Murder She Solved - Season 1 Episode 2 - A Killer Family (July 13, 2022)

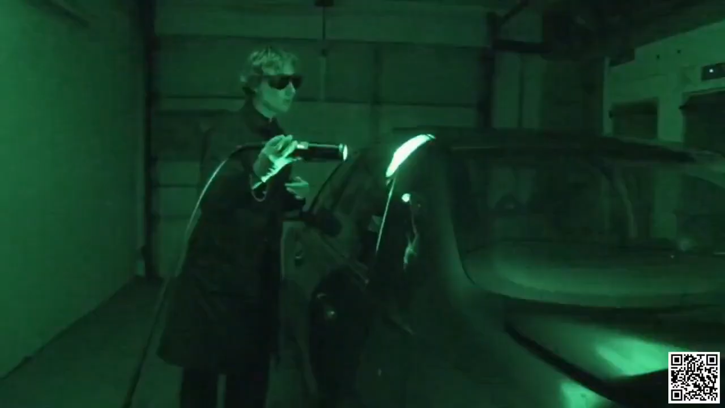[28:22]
It's helping us see what we cannot see with the ambient light.
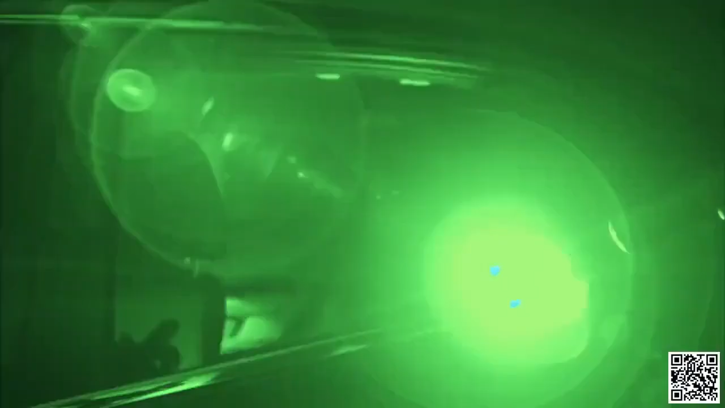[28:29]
and there is a fourth ring fingerprint on the rear door of the car.